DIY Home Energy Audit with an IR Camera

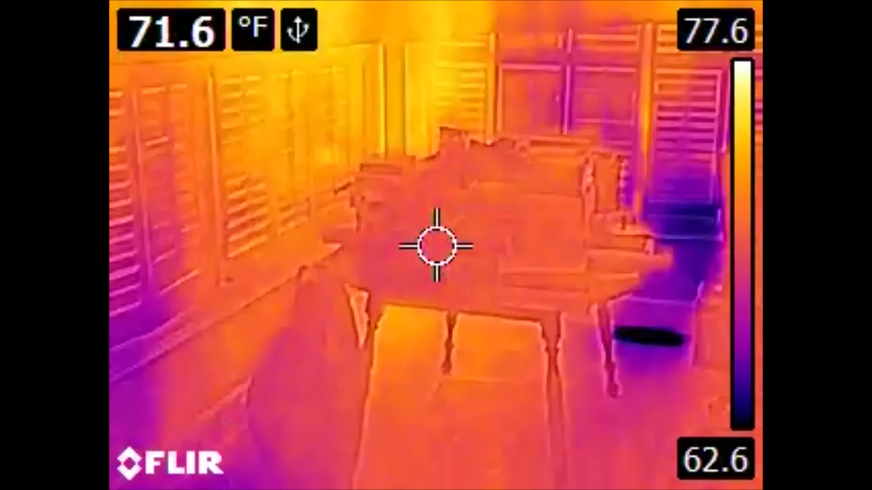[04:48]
On screen: spot 71.6°F
So in addition to detecting leaks, we can also tell something about the mechanical systems of the house. This isn't terribly surprising in the sunroom. We have a vent here, and over here.
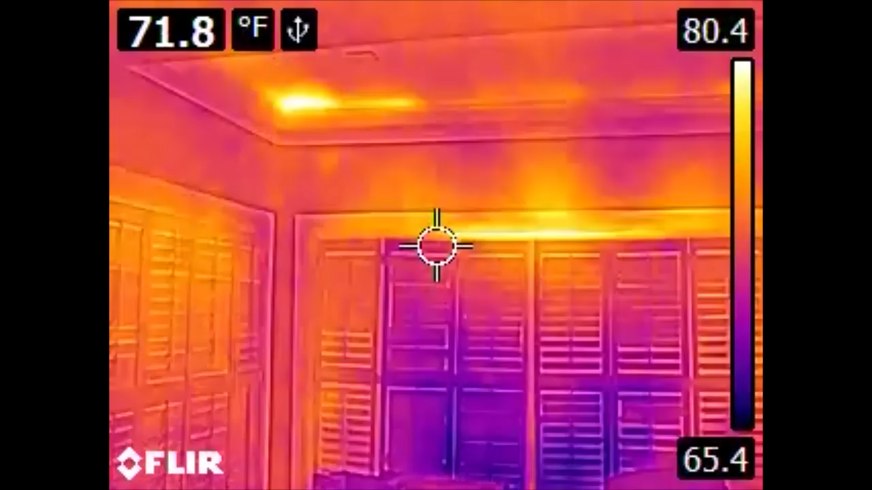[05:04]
On screen: spot 71.8°F
Now, something of great interest. And these are the types of things that are really cool to discover when you're doing these types of audits. Here in the ceiling, we can see areas that are significantly warmer than the areas around them. Some of this can, sometimes this is bleed through from the heat coming out of windows. The hot air rises and starts heating your ceiling. This, however, is an indication that the insulation that exists above this ceiling does not cover all the way to the corner of the house.
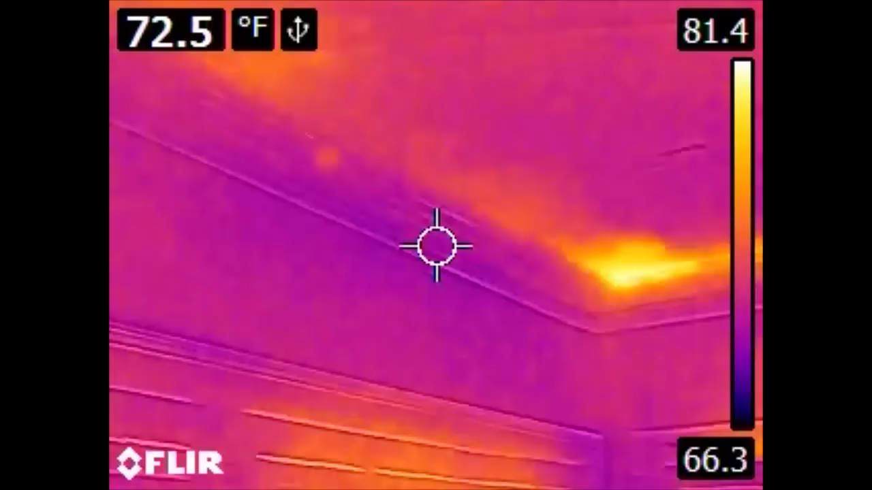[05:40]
On screen: spot 72.5°F
What we're looking at here is obvious an exterior wall because we have windows in it. So we're missing some insulation here. If we go back, we can also see a few other gadget culprits of heat production.
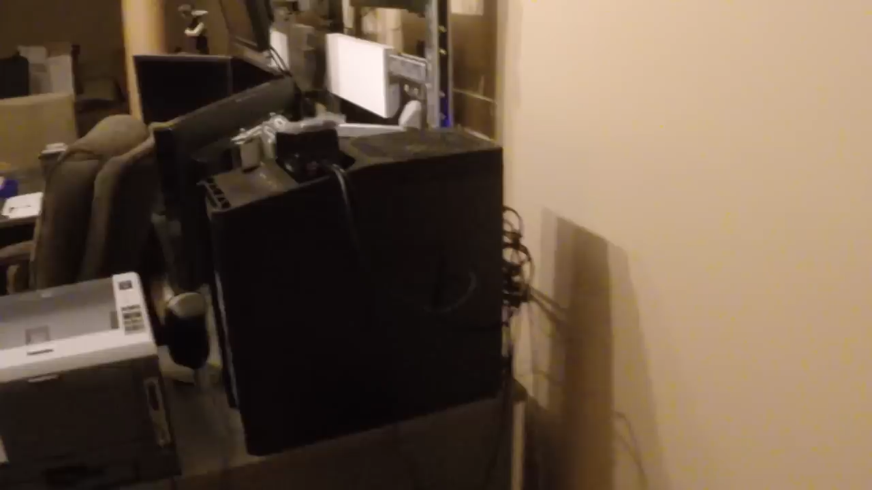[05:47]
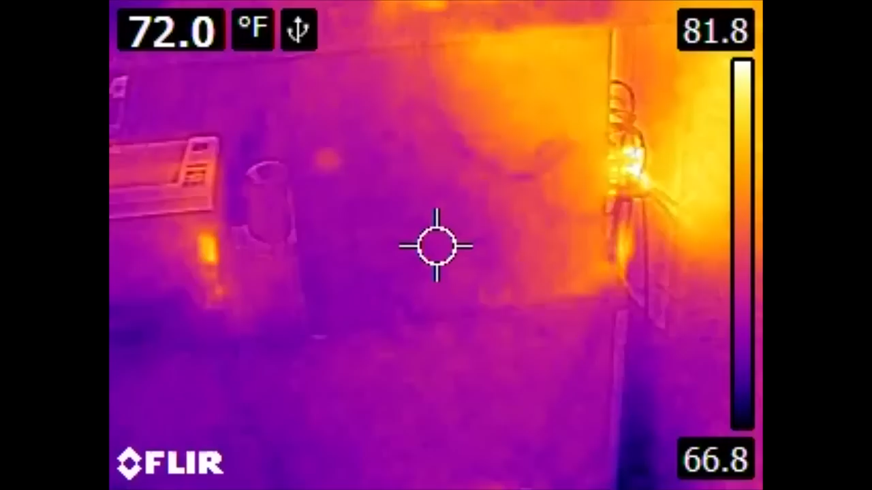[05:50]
On screen: spot 72.0°F
We have the back of the printer. The blinding light down there is also another UPS. Here we have the NAS.
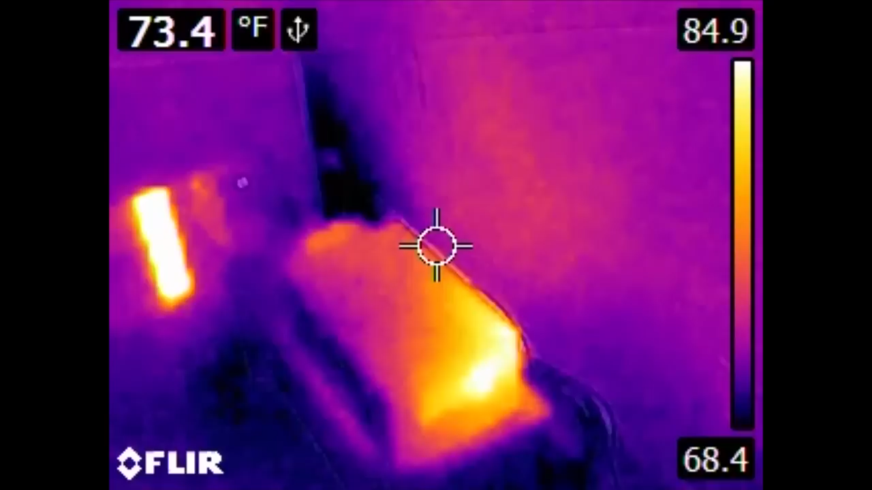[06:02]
On screen: spot 73.4°F
And we can also tell where the power supply for the NAS is because of where all the heat is coming from.
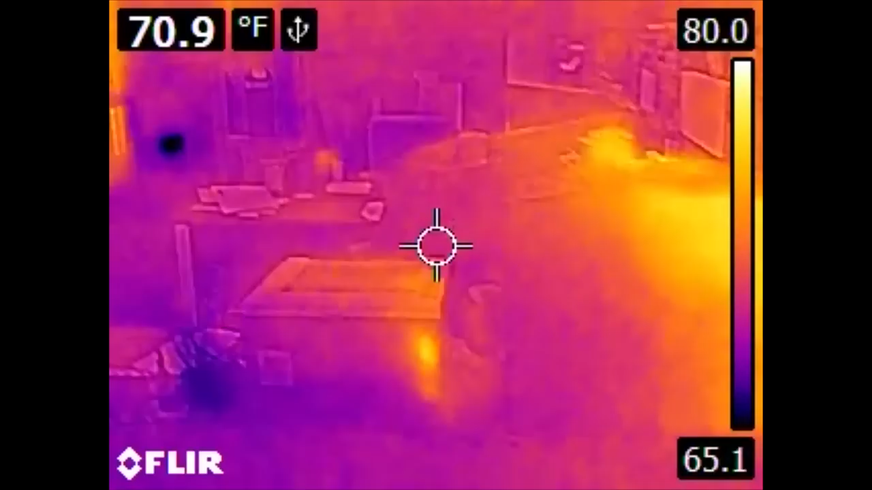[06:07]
On screen: spot 70.9°F
Now, on to a couple more interesting things.
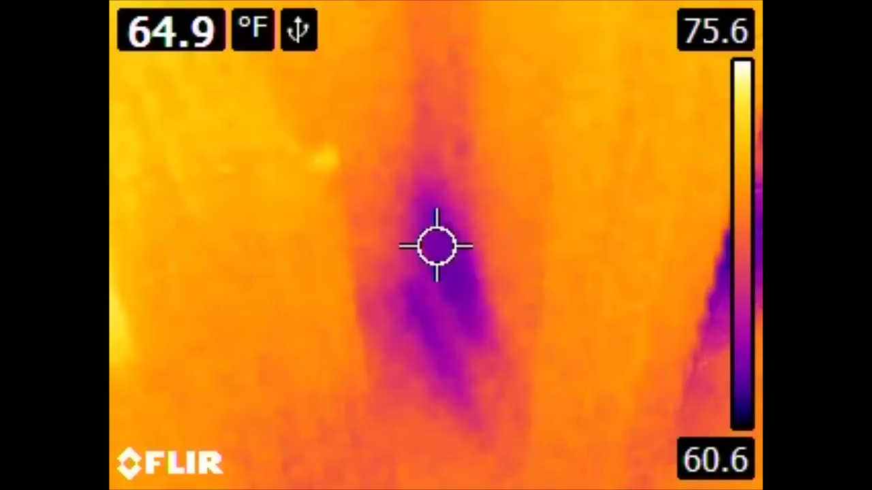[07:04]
On screen: spot 64.9°F
Or we actually have an air leak where the duct is not firmly affixed to the vent on the other side of the wall, and some of the air is getting behind here and is cooling this wall. If it's cooling this wall from the inside, it also means it's cooling the spaces in between the walls, which isn't terribly useful for human comfort.
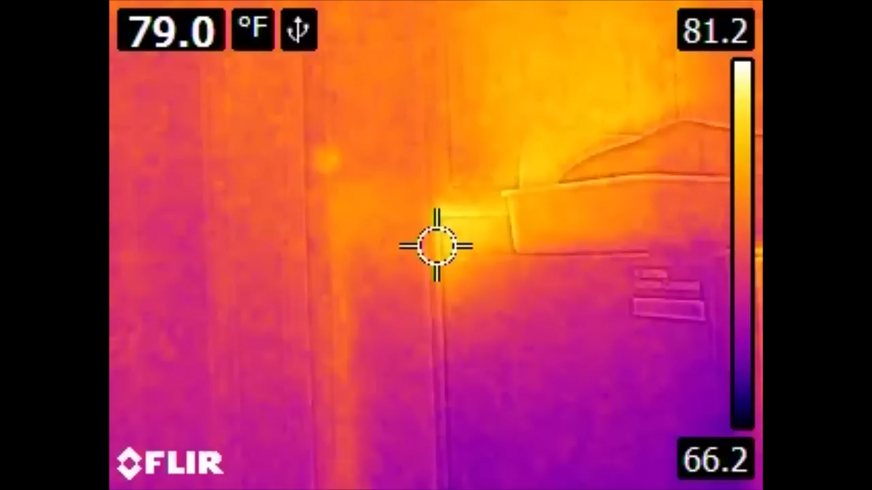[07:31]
On screen: spot 79.0°F
We see that there is a significant heat source from behind the refrigerator. This is normal. Refrigerators, any form of mechanical refrigeration doesn't make cooling so much as it moves heat elsewhere. So the interior of the refrigerator is cold because the heat has moved outside the refrigerator.
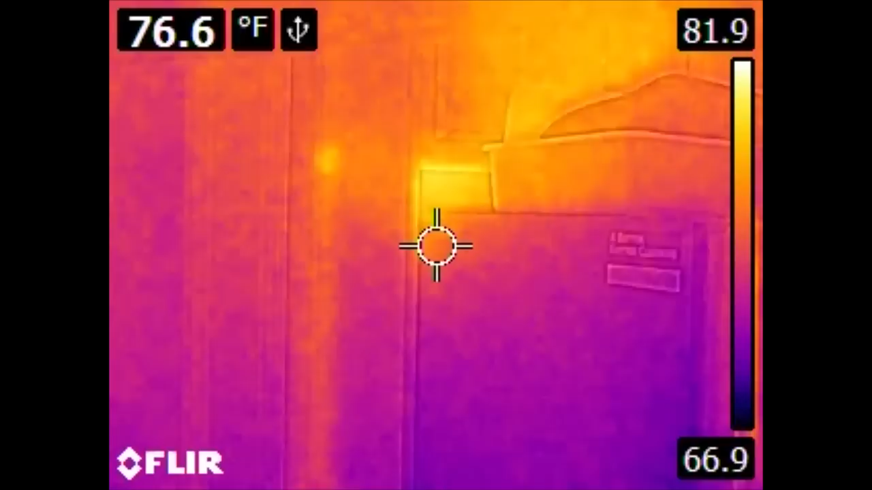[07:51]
On screen: spot 76.6°F
In this case, the heat exchanger is on the back of the refrigerator, as is the general case, and so the area behind the refrigerator is being heated.
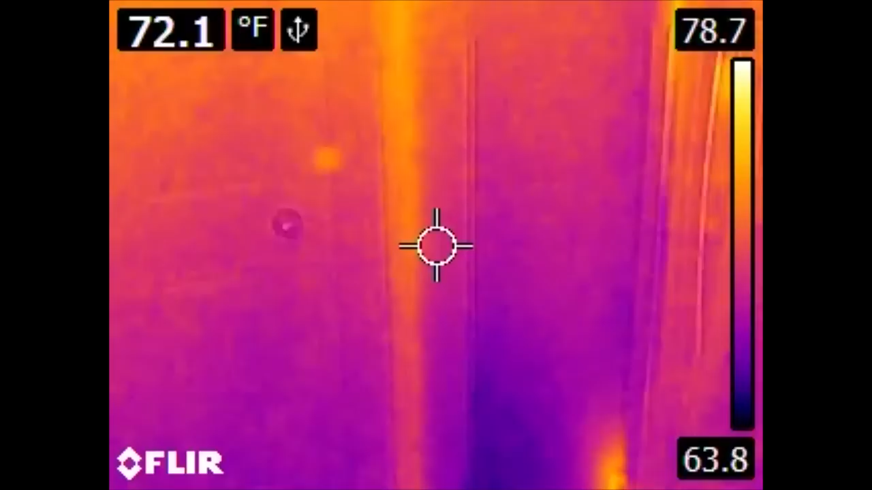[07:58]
On screen: spot 72.1°F
That heat, of course, eventually makes its way into the house and is eventually removed from the house by your central air conditioner.